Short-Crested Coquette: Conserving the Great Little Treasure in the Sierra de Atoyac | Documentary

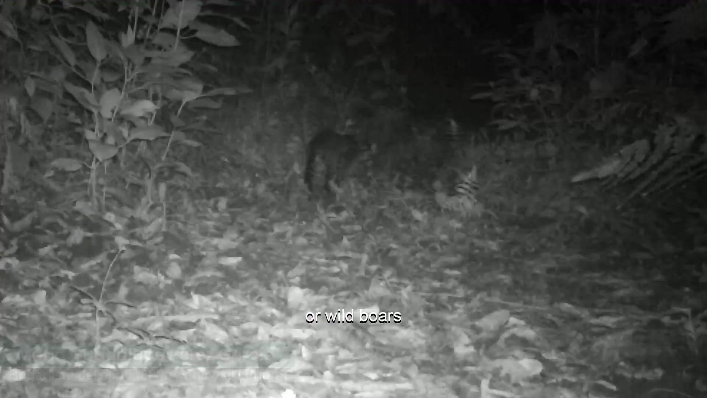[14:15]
jabalines, venados, tipos de animales que hay pues en nuestro ejido.